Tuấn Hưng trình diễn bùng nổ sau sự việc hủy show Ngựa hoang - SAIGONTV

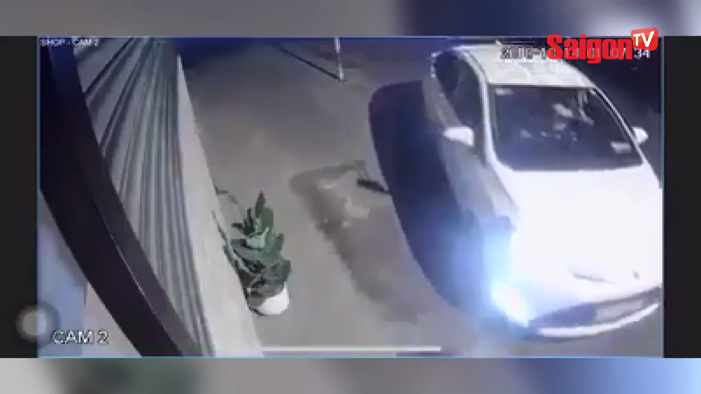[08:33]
Thoạt nhìn qua những hình ảnh này, nhiều người đã bị đánh lừa khi nghĩ rằng nữ tài xế trên đang đậu xe để vào nhà. Thế nhưng không, mục đích thực sự của chủ chiếc xe 4 chỗ đắt tiền kia chỉ là đang tạo điều kiện thuận lợi nhất để trộm hai chậu cây cảnh đặt trước ngôi nhà mà thôi.